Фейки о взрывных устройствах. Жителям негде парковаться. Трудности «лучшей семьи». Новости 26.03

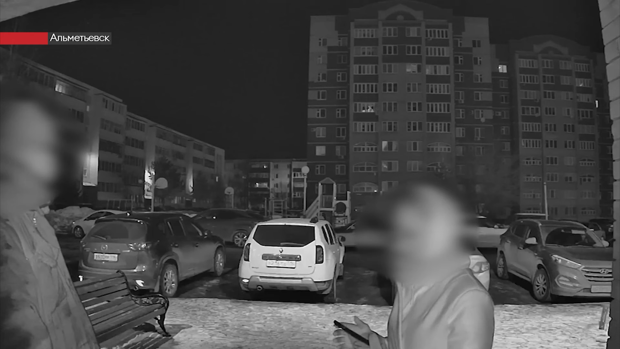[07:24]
Купюру девушки не оказалось и начавшееся было разбойное нападение быстро перешло в домогательство. Злоумышленник не оставлял попыток, дабы деньги отправлял потерпевшую в банкомат. Их общение продлилось примерно 6 минут. После чего разбойник удалился, рекомендовав одной по улице ночью не ходить. Примерно через пару месяцев дело отправится в суд. Перед этим работникам системы правосудия нужно будет определить, где это время проведет задержанный – дома или в следственном изоляторе. Предъявленное ему обвинение грозит ему 8 годами лишения свободы.